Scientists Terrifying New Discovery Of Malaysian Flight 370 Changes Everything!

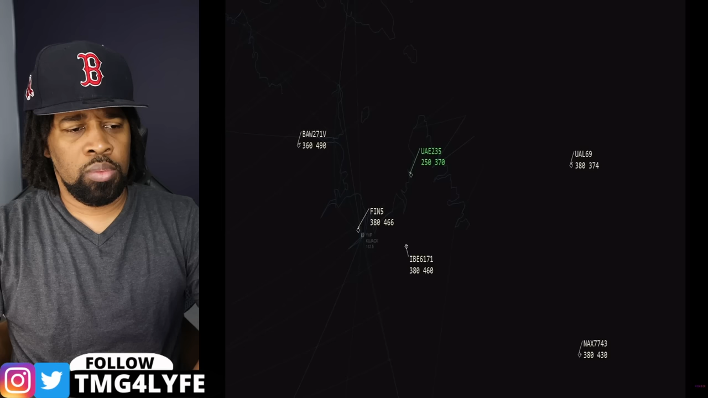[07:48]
MH370 disappeared from the air traffic control radar that traces the signals sent out by the aircraft's transponder with its individual call sign.
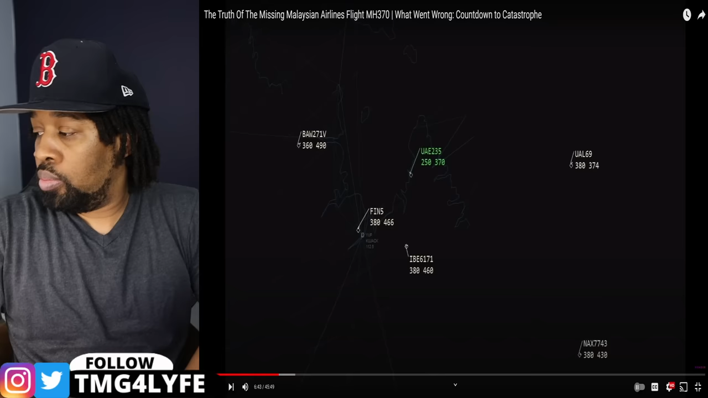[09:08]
Control radar that traces the signals sent out by the aircraft's transponder with its individual call sign.